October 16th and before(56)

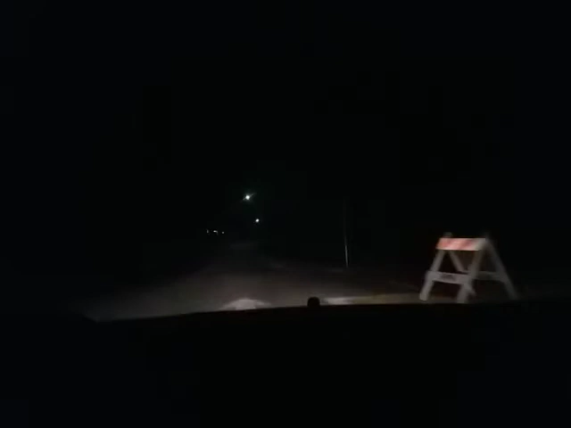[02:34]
I got... shit on my windshield now.
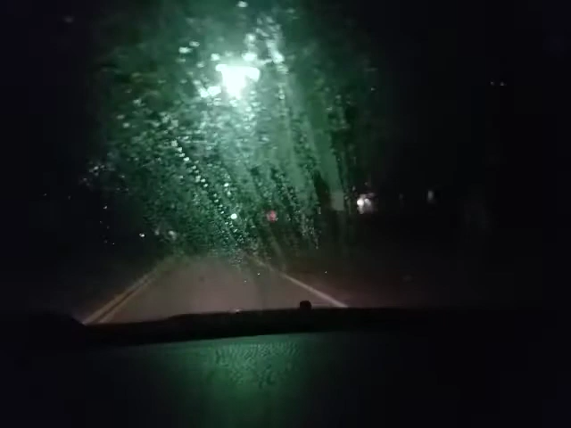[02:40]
Now I got fucking spider shit smeared across my shit. Ah, fuck. Ah, fuck, and it's blinding. Yeah.
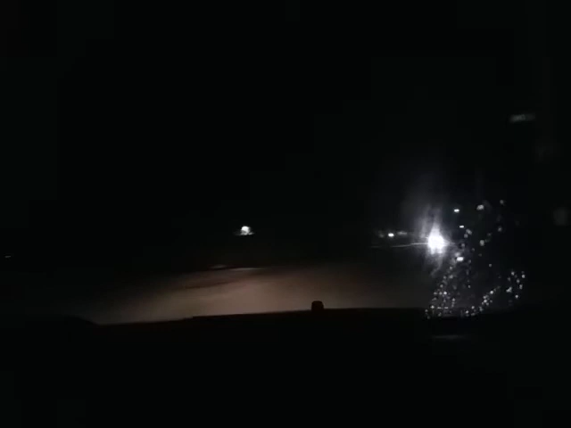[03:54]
Yo, everyone, uninstall your high beams right now because they're pretty useless. I'm trying to get the spider guts off my fucking windshield. Girl in the back said everyone's black and it turned to a ballroom blitz. Okay, maybe I'm a bit more tired than I thought.